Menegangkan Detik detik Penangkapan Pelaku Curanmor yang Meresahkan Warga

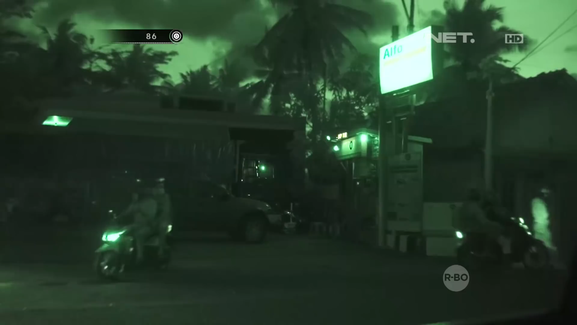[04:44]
Itu, ya itu dua pergi. Itu satu turun ya? Satu kemana? Kemudian di satu titik tertentu ternyata salah satu pemuda ini diturunkan oleh rekan-rekannya yang lain. Kecurigaan kami semakin meningkat. Kita ikut turun, ayo kita sergap.